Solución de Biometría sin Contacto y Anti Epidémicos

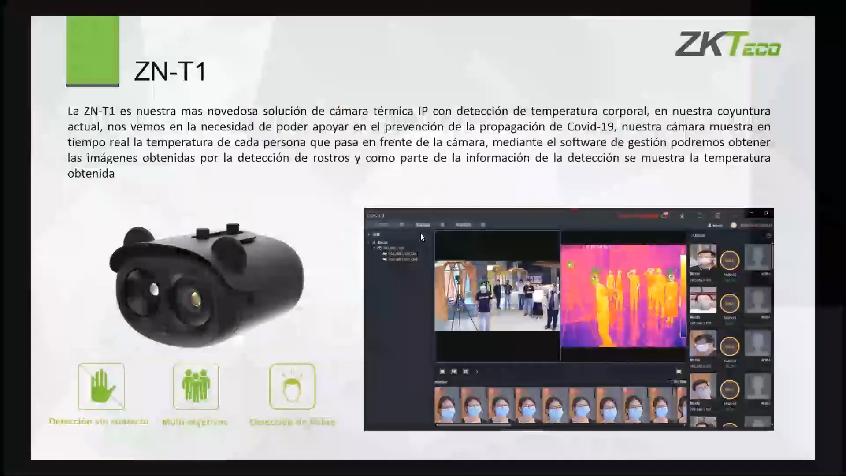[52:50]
Aquí, en el tema de la cámara, verificamos que es una cámara estéticamente avanzada, no tengo una detección de mano, o sea, perdón, no hago un contacto directo con el dispositivo, no necesito acercarme, él me hace un reconocimiento aún mayor de lo que yo pueda tener en el funcionamiento y la marcación de mis usuarios, ¿no?
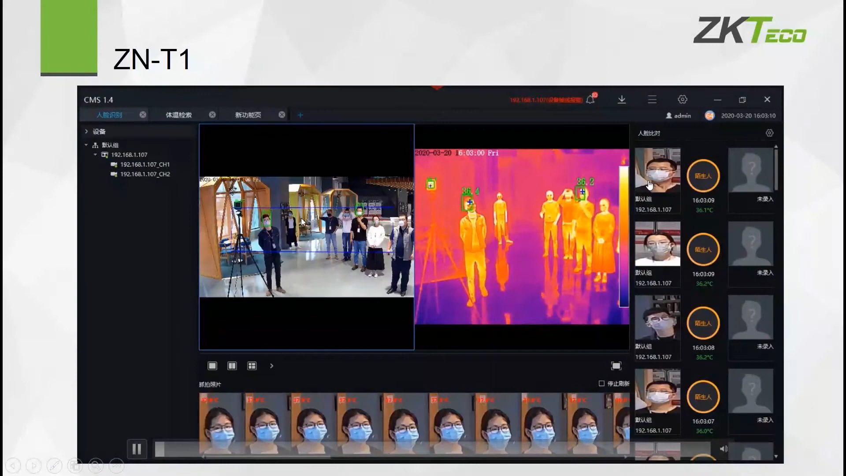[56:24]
Este sería un tema de reconocimiento. Ahí está mostrando las temperaturas por los usuarios.